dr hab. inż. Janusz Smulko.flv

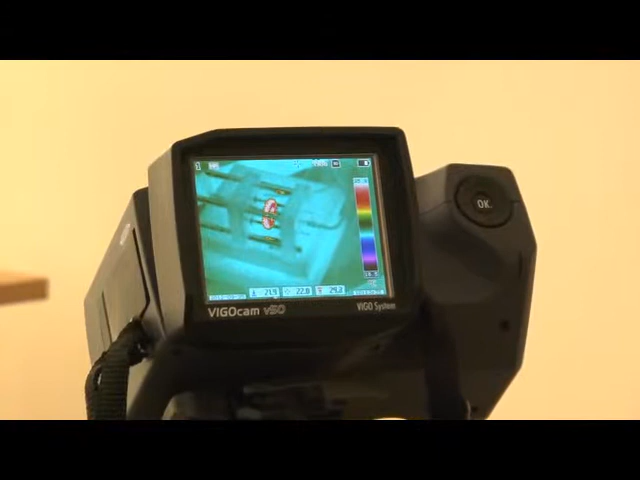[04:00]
specjalny układ bezprzewodowego monitoringu stanu warystora,
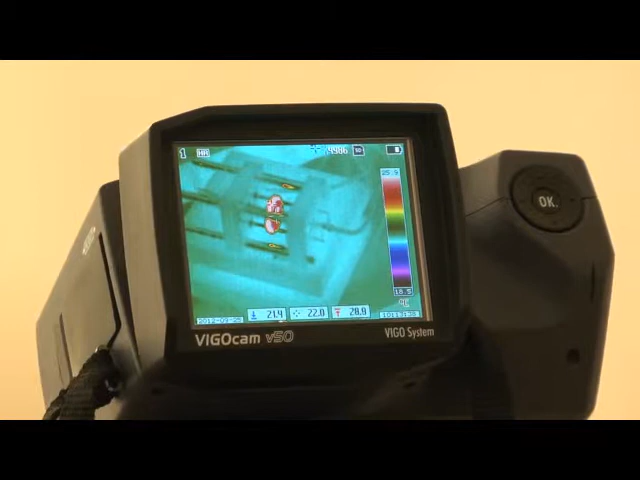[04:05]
który ocenia jego temperaturę i ewentualność przekroczenia temperatury granicznej oraz prądu granicznego.